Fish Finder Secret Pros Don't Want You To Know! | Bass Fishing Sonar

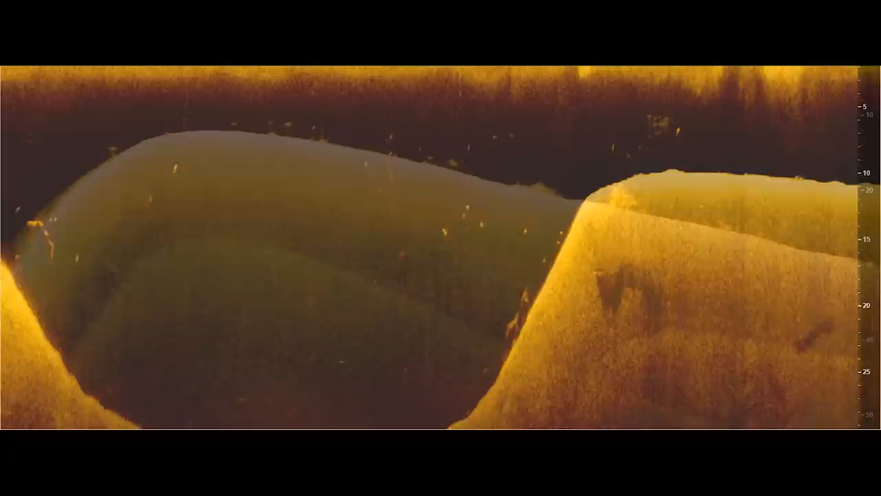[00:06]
Today I want to share with you one of the most closely guarded secrets to interpreting fish finders that offshore fishermen never share in videos, on TV, anywhere.
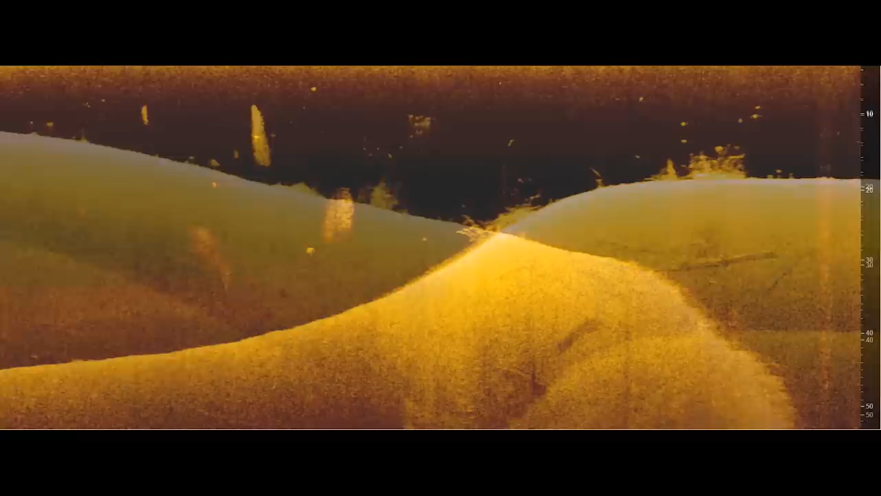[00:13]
And it's something that once you understand, you're going to immediately become a more effective and more efficient offshore fisherman.
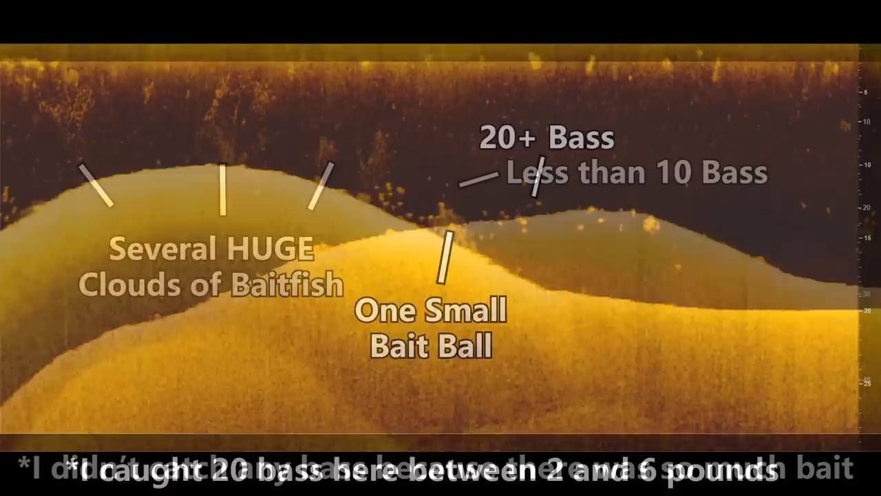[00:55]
So I'm going to show you four different ways to identify active bass using some kind of interesting examples and metaphors.
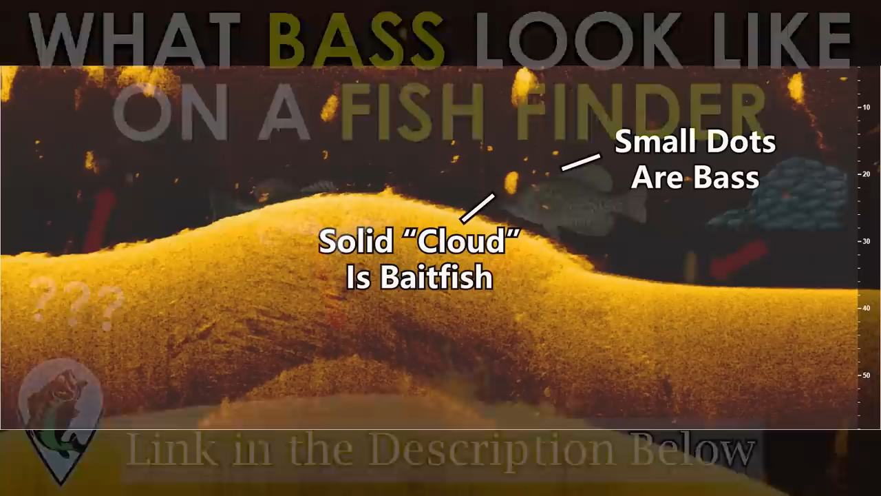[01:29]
So what I mean by bait fish close to bass is that you're going to have a ball of bait fish in close proximity,
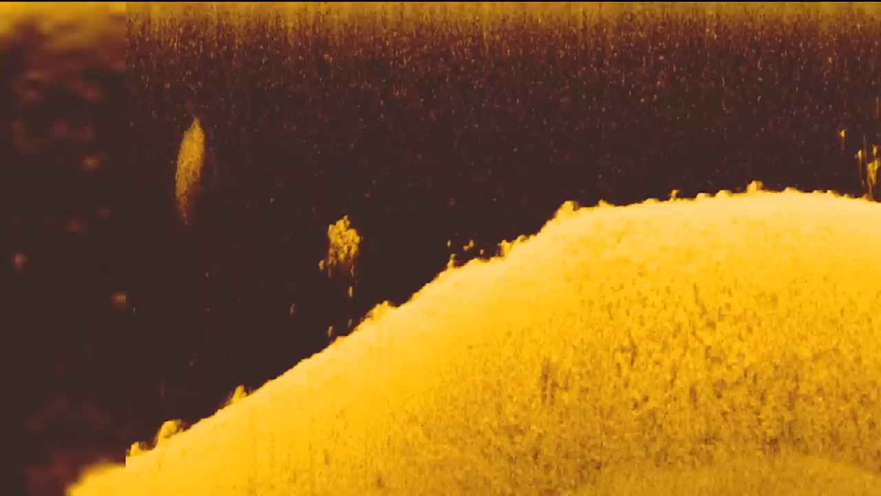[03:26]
So if you look at this image, you can see that these bass are very close to this ball of bait fish.
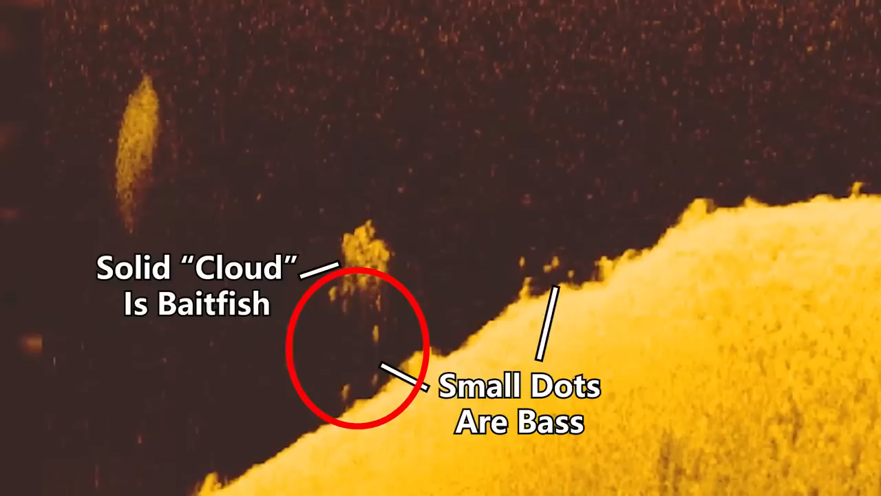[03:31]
And there's actually a few fish that are streaking up and actually eating some of these bait fish. And this is kind of like the bass being on their lunch break. The food just arrived, they're going to be there and they're going to be eaten like crazy. And so if you throw your bait down there, let's say a crankbait or a jig,
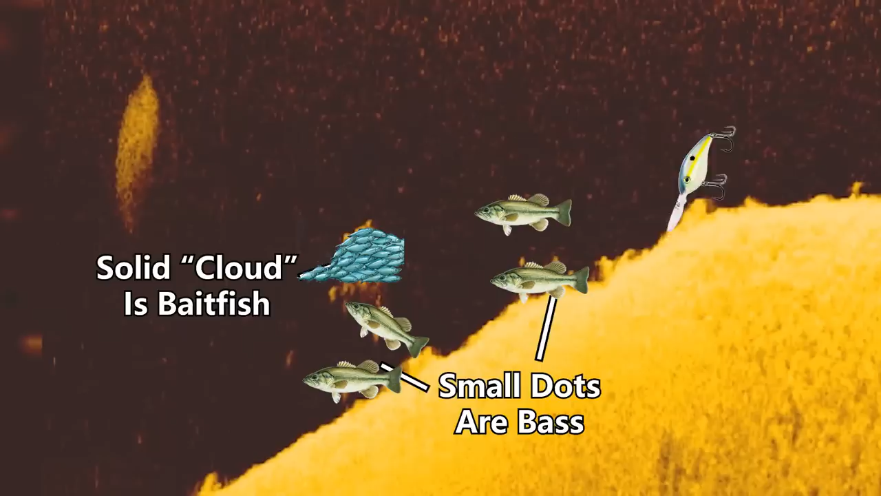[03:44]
you have a lot higher likelihood of getting those fish to bite because they're already feeding. They're already in that active aggressive mood.
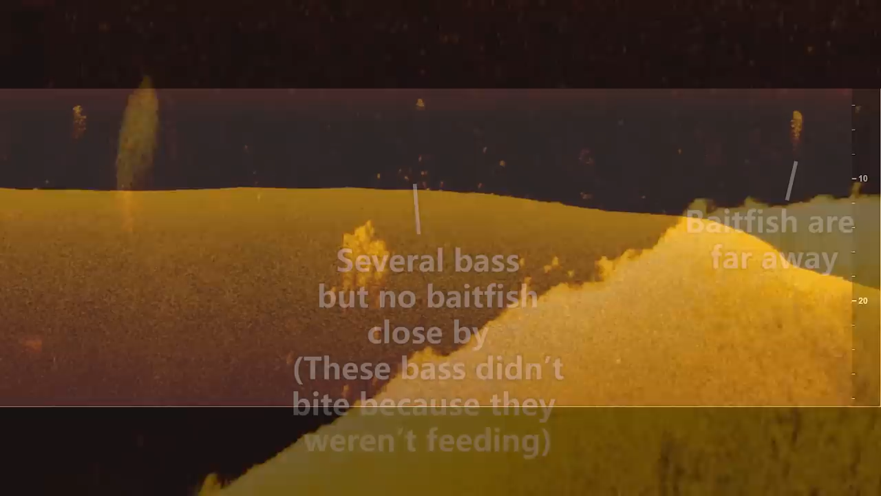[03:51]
Now let's say that you find another group of fish here and there's no bait fish around. There's just a fish. Well, this is kind of like the guys who are in the meeting and they can't really eat right now.
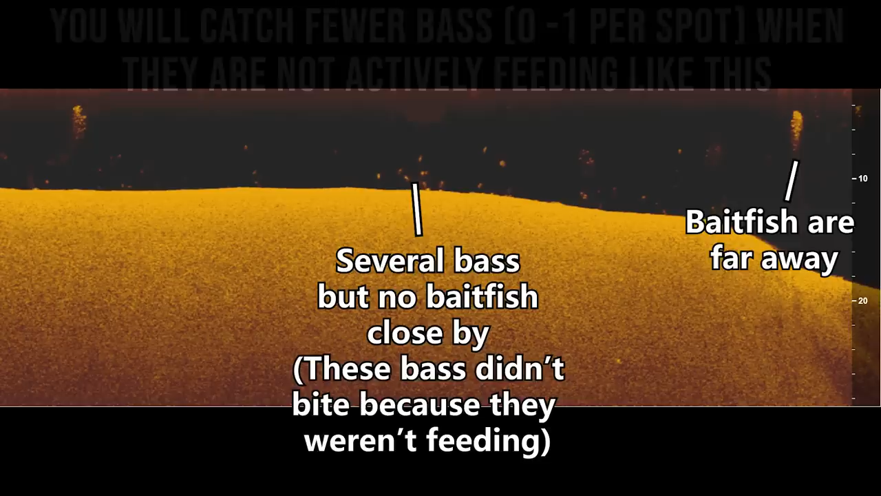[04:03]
They have another mission. And in this case, the fish just might be resting. They may not be that aggressive. They don't want to eat right now.
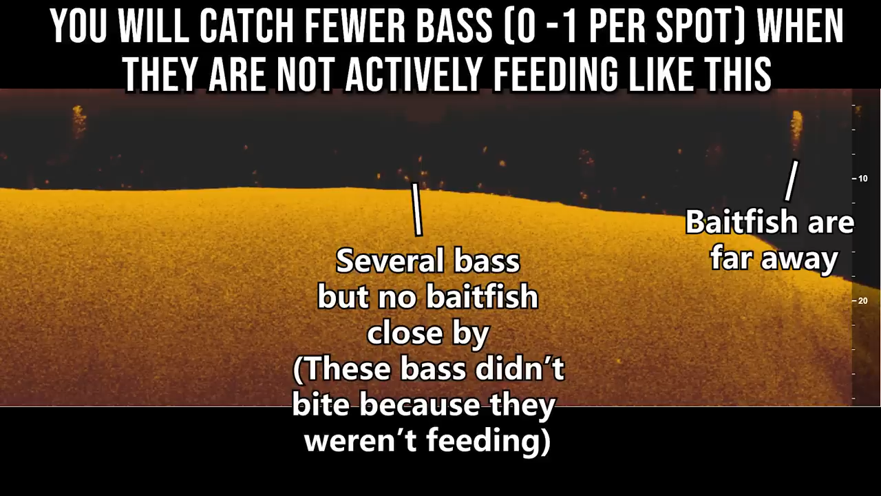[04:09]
And so you might be able to drag a jig or a shaky head or a drop shot by them really, really slow. Maybe those fish might go for like a little snack.
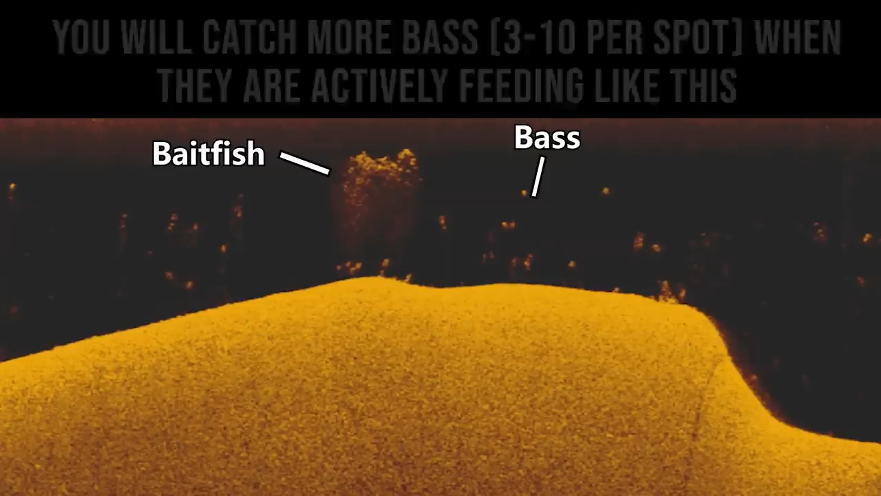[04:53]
And so hopefully that kind of makes sense. And I have a couple more images here of fish close to bait fish. And in all these cases, I was able to catch some really good fish off these spots and catch multiple fish, three, four, five fish.
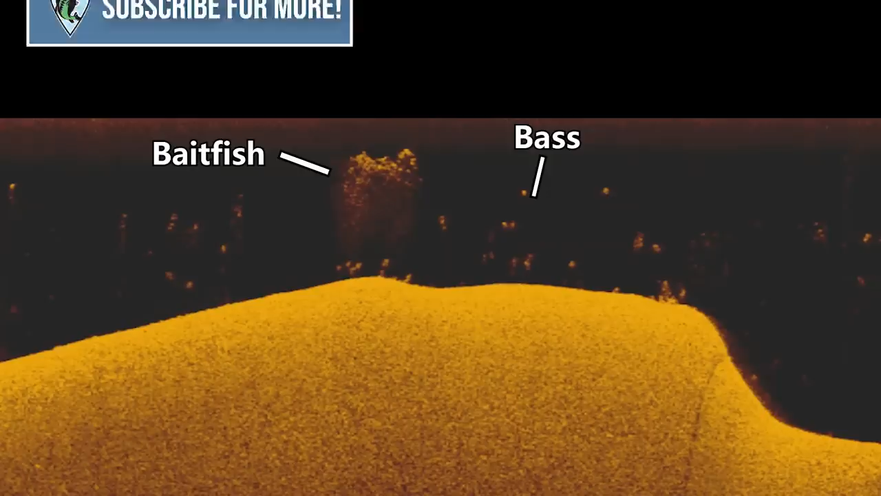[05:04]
And I knew these fish were going to bite because I saw the fish plus the bait fish on the same image.
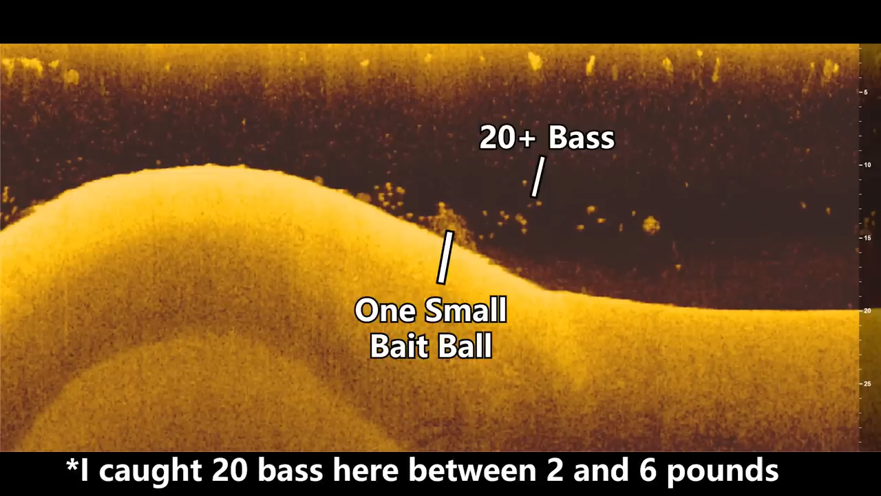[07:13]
And so kind of like the image I showed earlier, when you have a lot of fish and a very small amount of bait fish, those fish are going to be competitive against each other. And they don't want the other fish in that school to get more food than they do. So they're going to be a lot more aggressive. They're going to feed a lot better.
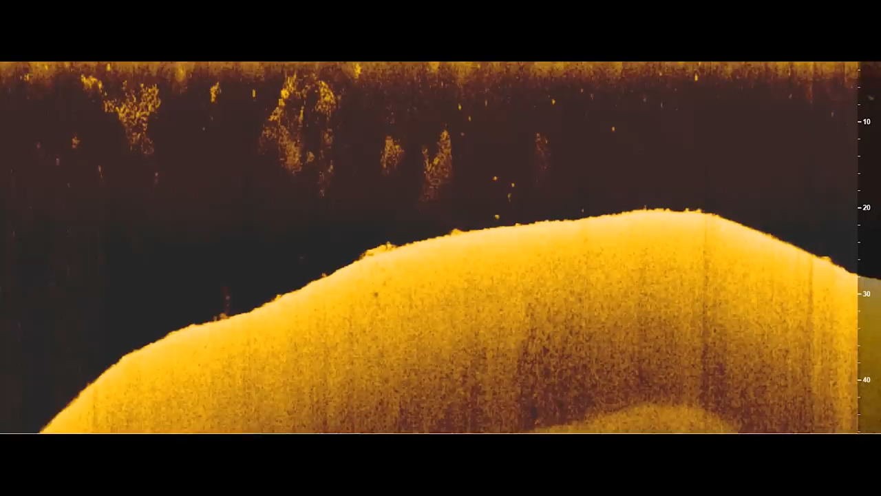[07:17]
Now if you take a look at this image, you'll see that there is a ton of bait fish in this image, and there are only a few bass, maybe two or three bass in this image right below the school of bait fish. And in this case, there is a lot of food to go around, very few fish.
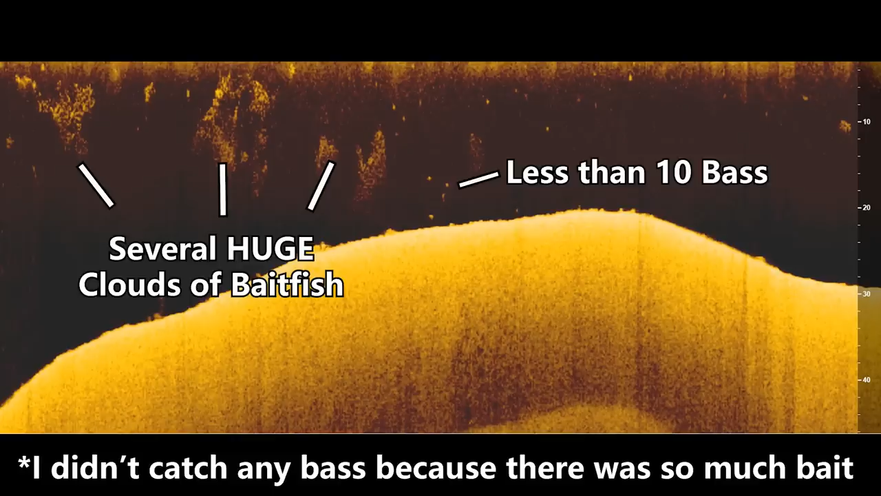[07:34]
And so these fish aren't as eager to run out and eat some baits. And so you might find that in this first group where there was very little bait and a lot of bass, these fish are going after the shad. And you can throw down a crankbait or a swimbait or something down there. And these bass are so ravenous,
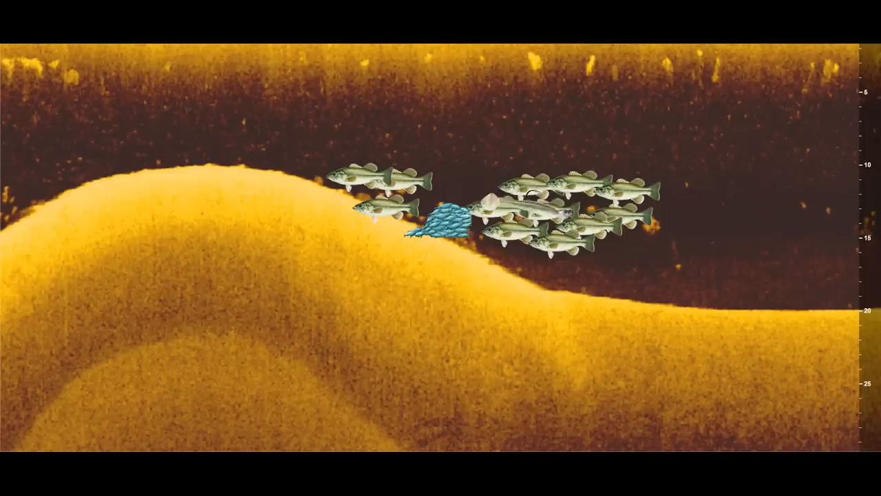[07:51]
they're so competitive that they'll just eat your swimbait without even thinking, without even really examining it, because they just want to get some food before everyone else does.
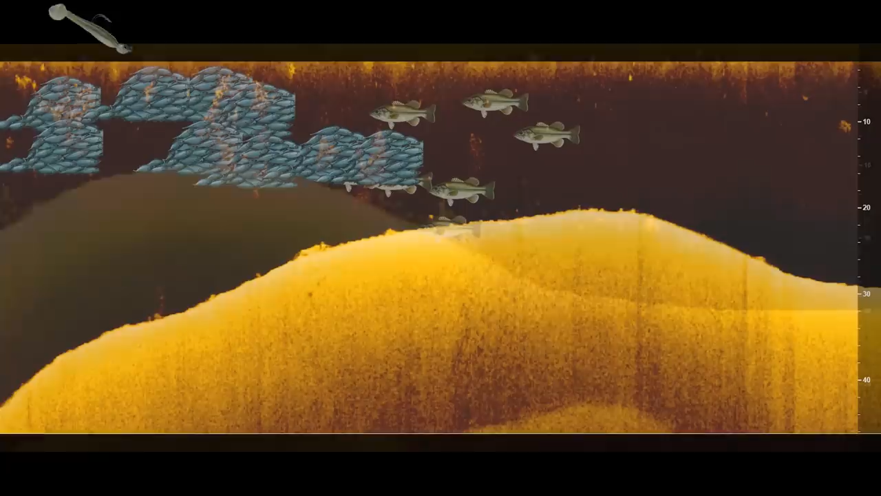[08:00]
Where when you have a few bass and a ton of food, the bass are not in as much of a hurry. And if you throw that same swimbait down there again, you might not have those bass actually eat your bait because they might take more time to examine it.
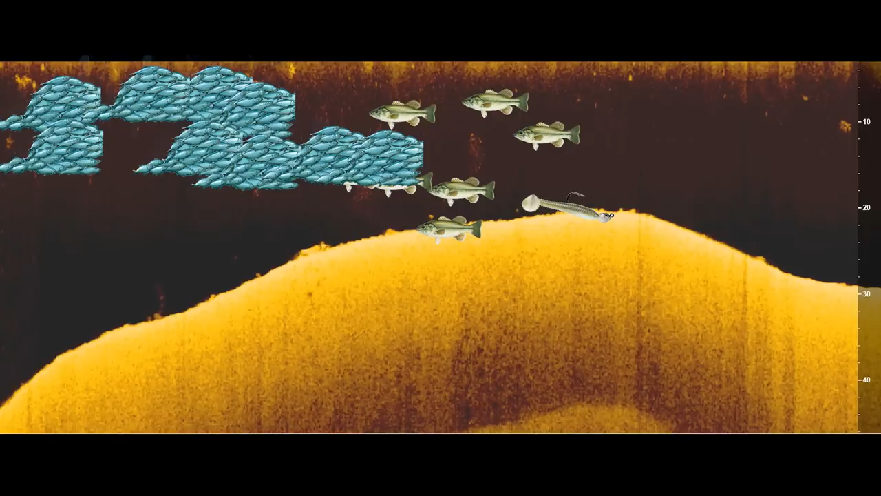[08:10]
And they're like, oh, that doesn't look quite right. I'm going to go eat some of these other shad that look more lifelike.
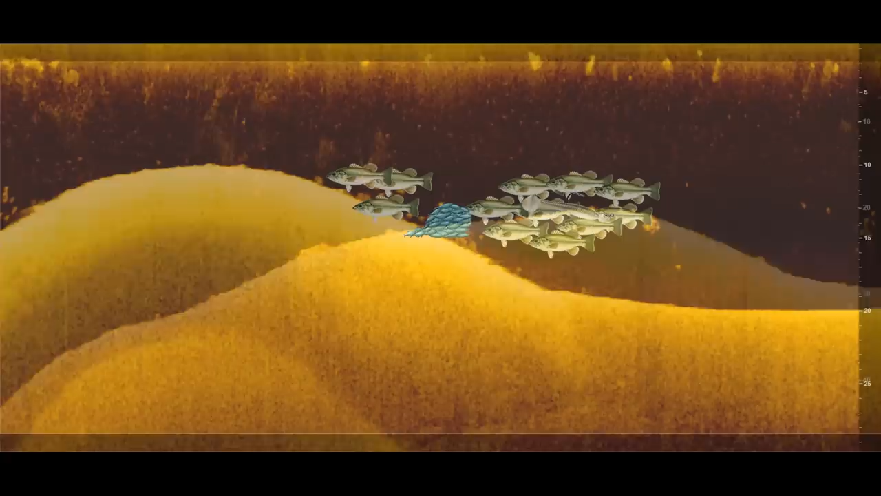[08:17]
And so usually when you find a large number of bass with a small amount of bait fish, those fish are going to be more aggressive,